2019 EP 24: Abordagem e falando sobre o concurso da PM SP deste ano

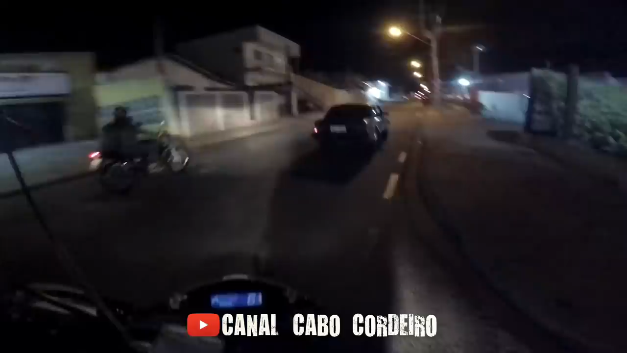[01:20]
Vamos abordar esse monstro aqui. Dois indivíduos. Isso filme não dá pra ver nada. Só deu pra perceber porque tá aberto um pouquinho o vidro da frente. Vamos ver se é roubado esse carro aí.
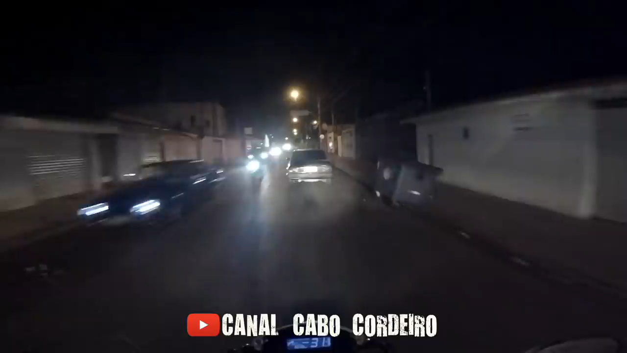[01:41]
Desliga o carro aí, Jota. Desliga o carro. Pode descer.